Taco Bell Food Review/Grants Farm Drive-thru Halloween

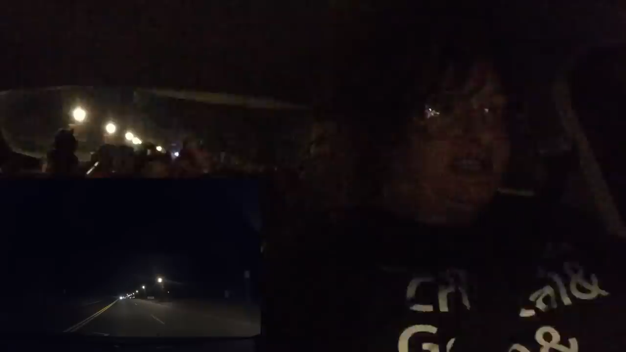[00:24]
really really spooky I don't drive so good at night so I'm really kind of messed up here
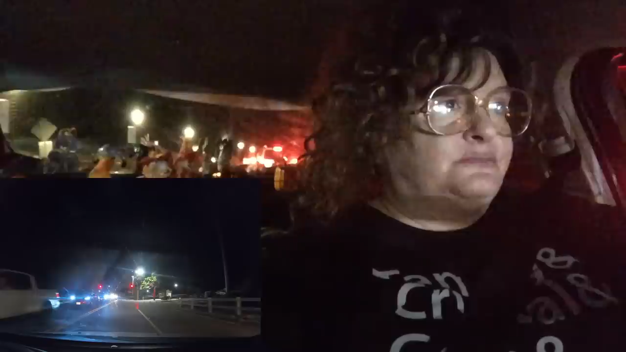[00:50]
oh my god there's a terrible big line
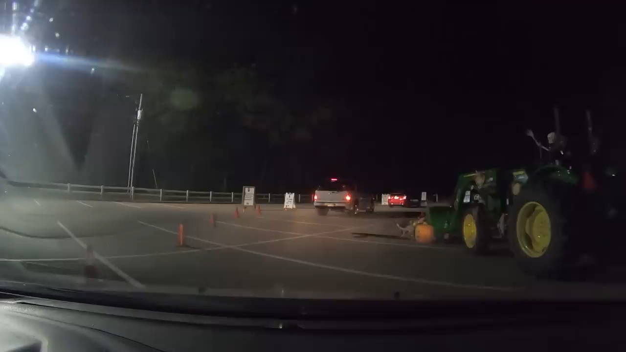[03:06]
oh my goodness there's skeletons inside of there there ain't no such thing as 88.5
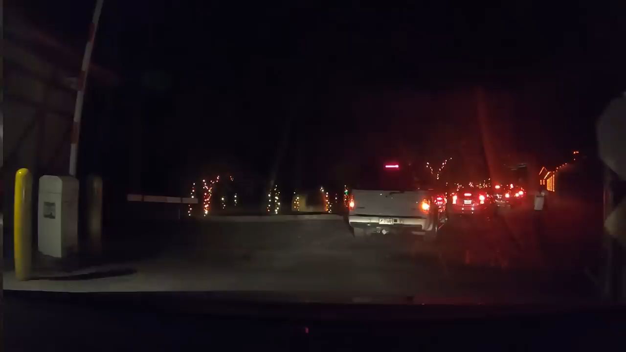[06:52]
oh this is really beautiful already look at all the halloween lights oh my god
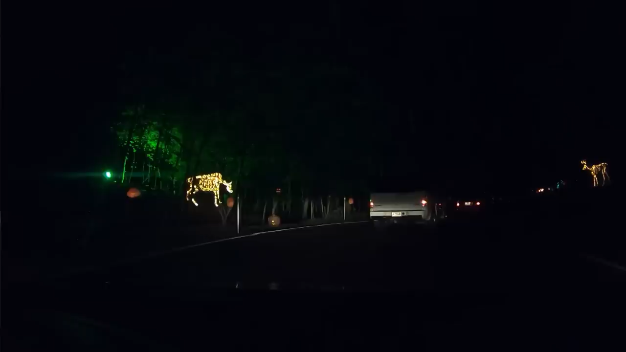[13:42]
i wish these people would not be going slow on a damn mountain oh look at it oh wow
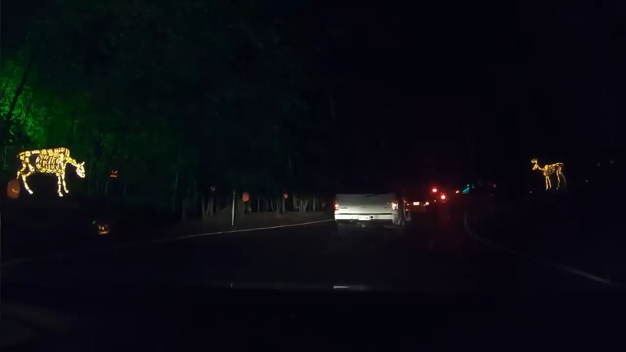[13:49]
kind of looks like them buffalo that i seen last uh oh jesus last time
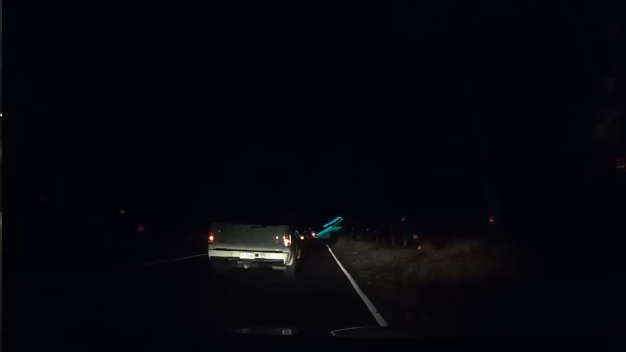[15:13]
go ahead get around me come on my transmission is acting crazy i'm gonna put my lights down so nobody sees me oh i gotta put my frickin uh i gotta put my uh hazards on so these idiot snow go by me
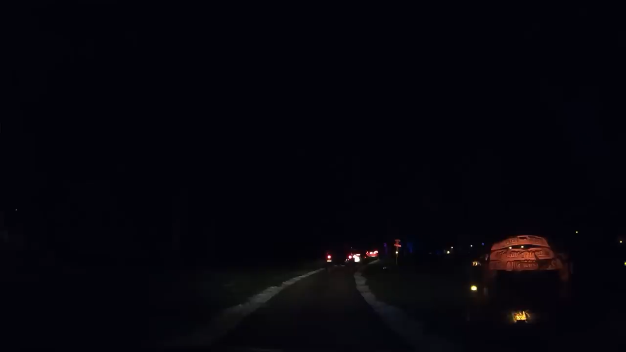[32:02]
these guys are doing construction now i know they don't work for a union cause if you work for a union you know you can't work past certain hours got all these little guys in the tents over here skeletons
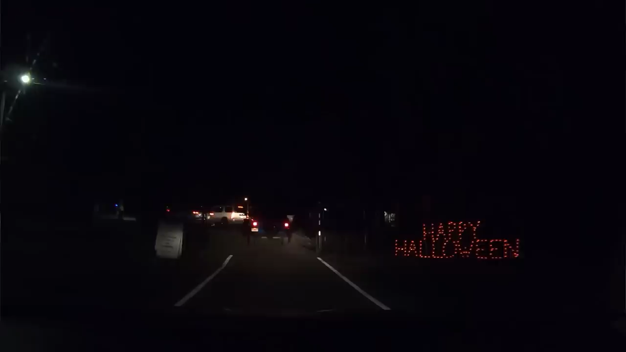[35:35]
got some policemen up here well i'm going to get off of here now because uh see if i can make it home